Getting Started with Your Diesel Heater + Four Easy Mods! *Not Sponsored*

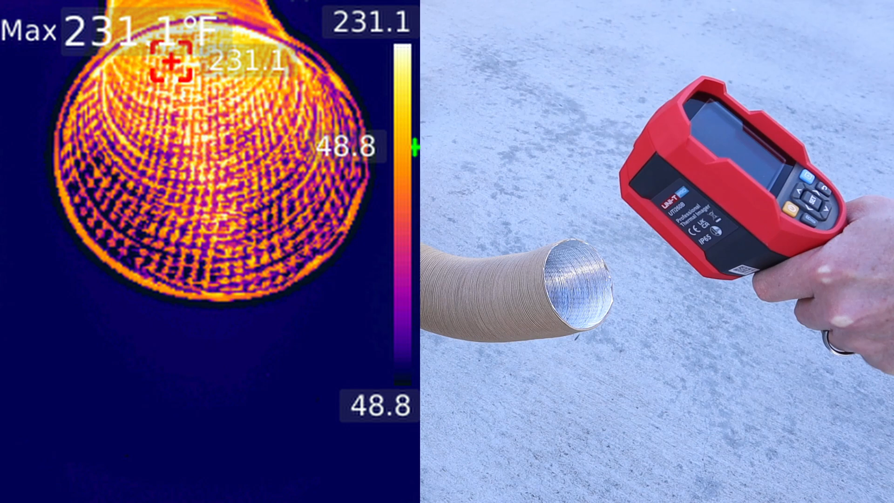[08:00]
On screen: max 231.1°F
231 degrees. Whew. Now testing the loudness of the heater on high settings from two feet away. It's around 61, almost 62 decibels.